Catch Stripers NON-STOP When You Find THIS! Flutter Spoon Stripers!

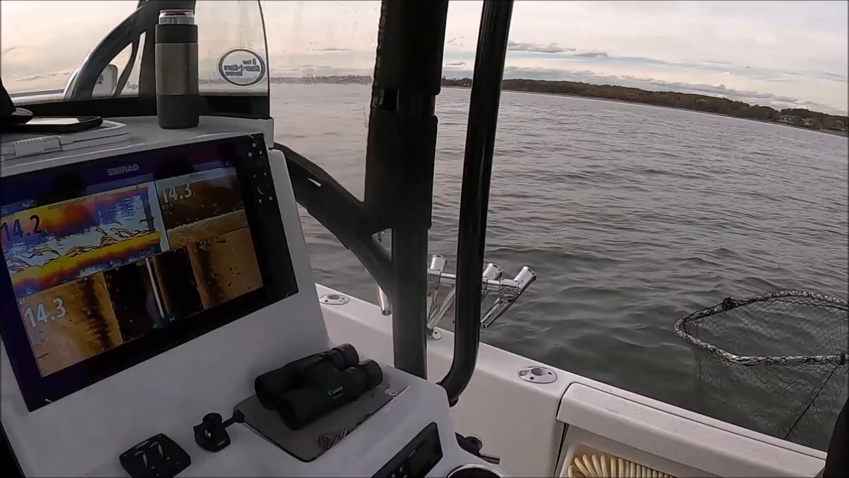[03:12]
look at that those are all big big fish have some fun with me